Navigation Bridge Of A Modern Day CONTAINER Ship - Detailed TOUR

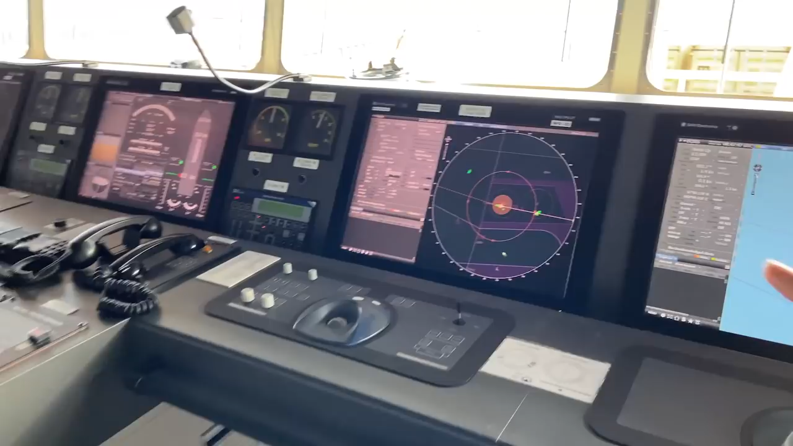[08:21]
Therefore, I have the S band radar in front of me. And this S band radar can also be converted into EGDIS. And this EGDIS can also be converted into radar.
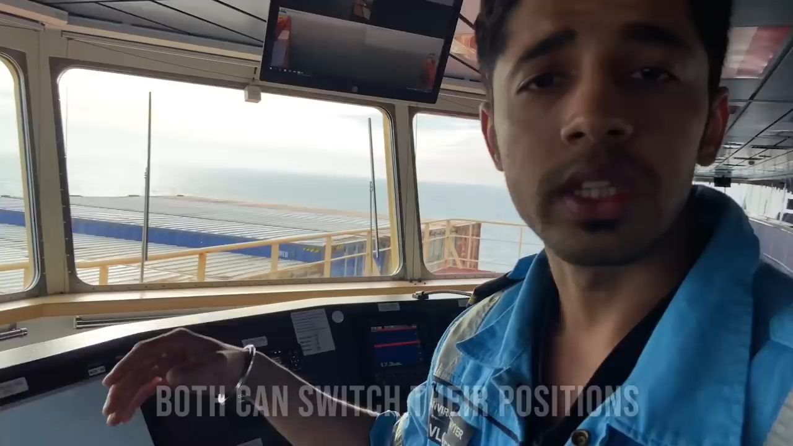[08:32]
So that that's what means integrated. Also one more interesting fact,
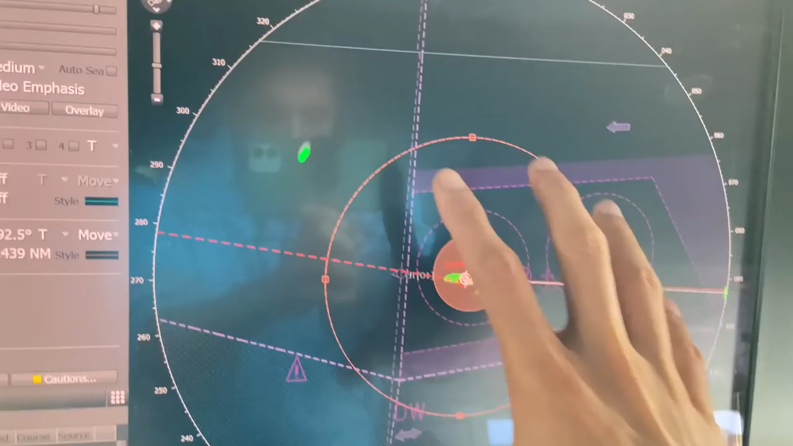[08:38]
we can put the chart over here from the options here. So if we switch it off, you'll see the charts gone.
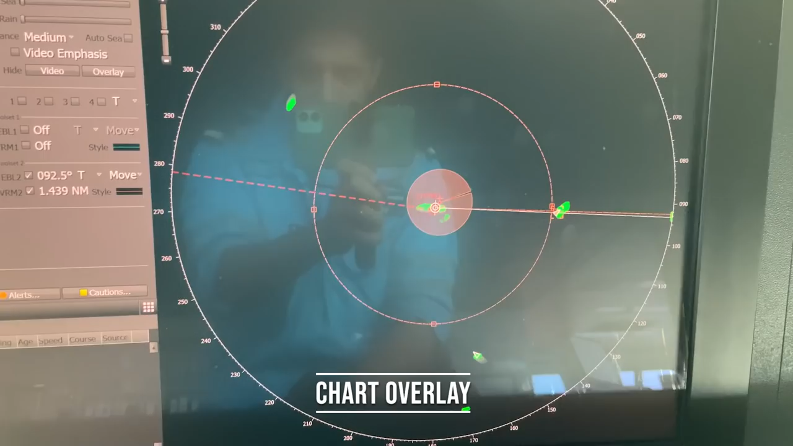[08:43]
And if I switch it on, you see the charts are back on.
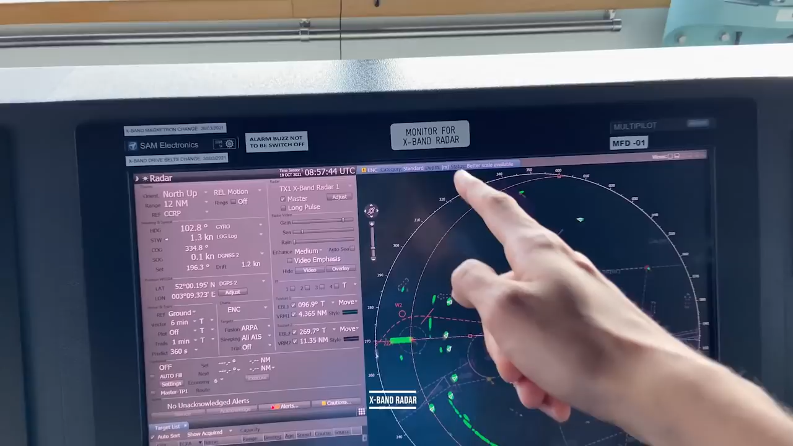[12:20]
Same thing, EGDIS, we can switch over.
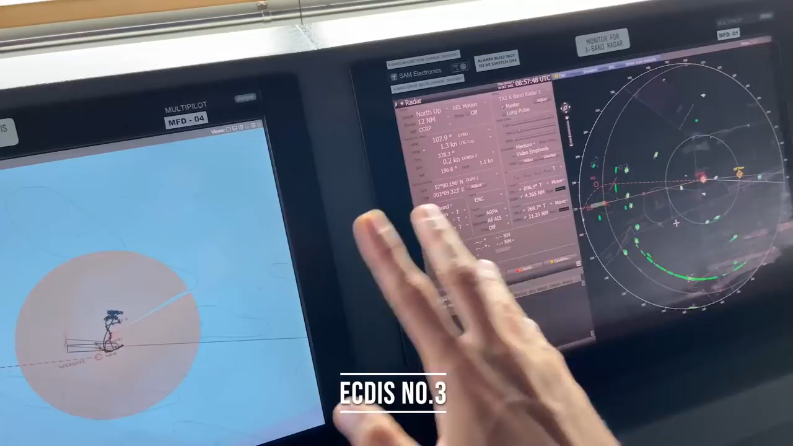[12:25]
And this is, like I said, a very hi-fi system, which I like.